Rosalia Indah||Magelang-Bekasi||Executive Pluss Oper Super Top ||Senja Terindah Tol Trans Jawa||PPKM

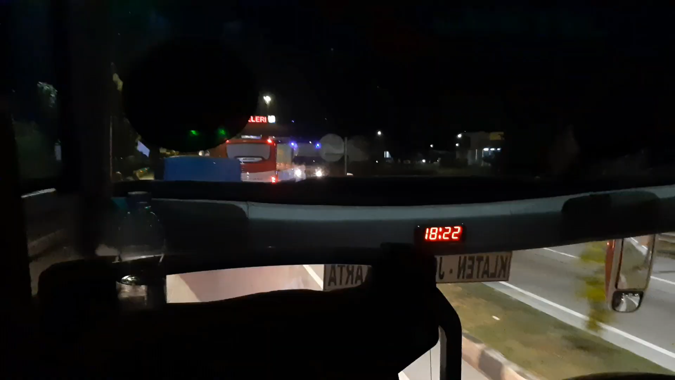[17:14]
Kita lanjut kembali guys, menuju ke tol Semarang Batang,
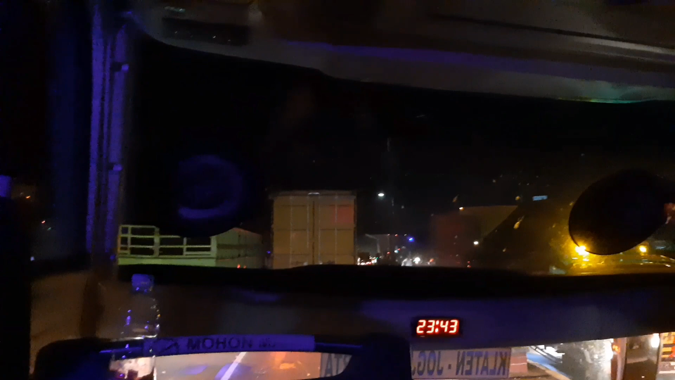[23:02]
Selamat panjang. Berhubung di Tol Jakarta Cikampek ada perbaikan, lantas macet parah, guys.
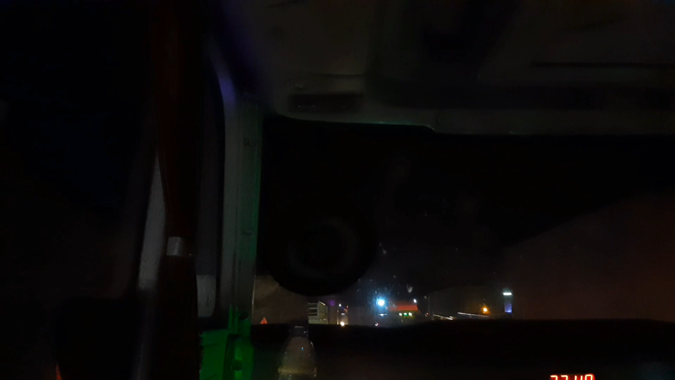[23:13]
Kemungkinan kita juga terlambat sampai Bekasi, mungkin bisa sampai jam 2-an. Simpang Jomin terlihat padat banget.